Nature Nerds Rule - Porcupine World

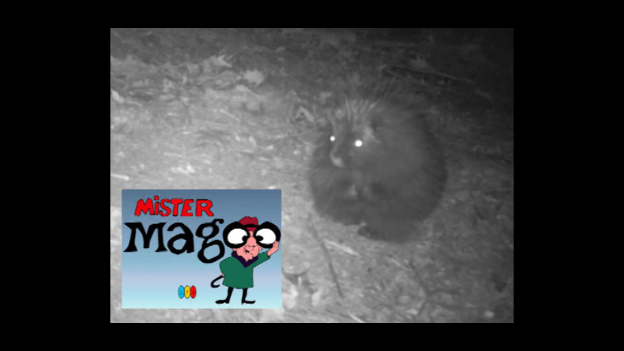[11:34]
You see, porcupines are very nearsighted, almost completely blind. They cannot see anything stationary like trees and can only see movement at short range.
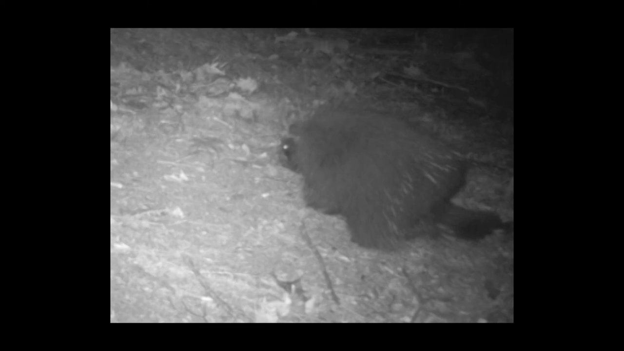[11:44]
Their hearing is very weak, but they have a keen sense of smell and sensitive facial whiskers to help them maneuver through the underbrush.
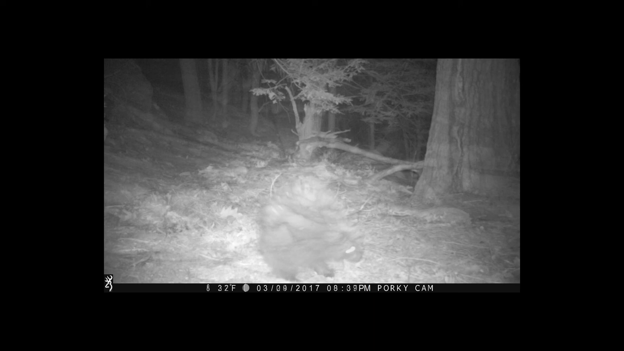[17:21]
This female porcupine figured out another way to fend off predators. Even almost blind, the infrared light of the remote camera set her off, spinning like a whirling dervish. I wouldn't want to get in the way of this one.